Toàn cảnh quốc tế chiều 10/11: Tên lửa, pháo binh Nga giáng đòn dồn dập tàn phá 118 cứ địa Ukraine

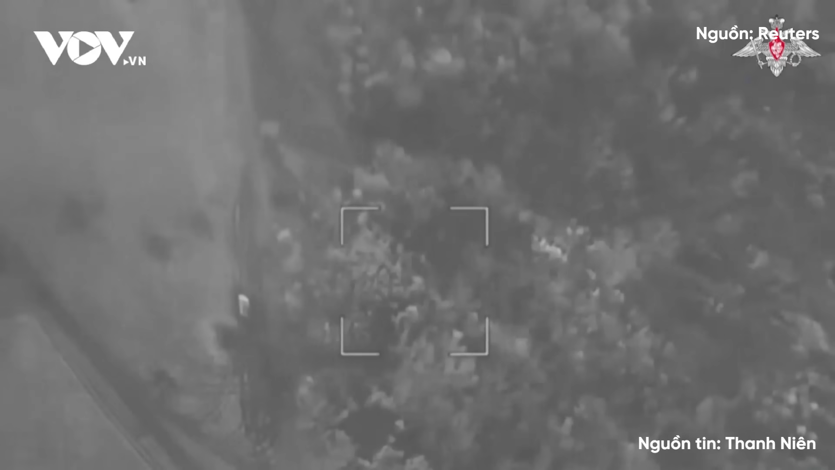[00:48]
Bộ Quốc phòng Nga cho hay, các máy bay tác chiến, chiến thuật và máy bay quân sự, máy bay không gây lái, lực lượng tên lửa và pháo binh của lực lượng Nga đã dáng những đòn tấn công vào binh lực và thiết bị quân sự của Ukraine ở 118 khu vực Trong khi đó,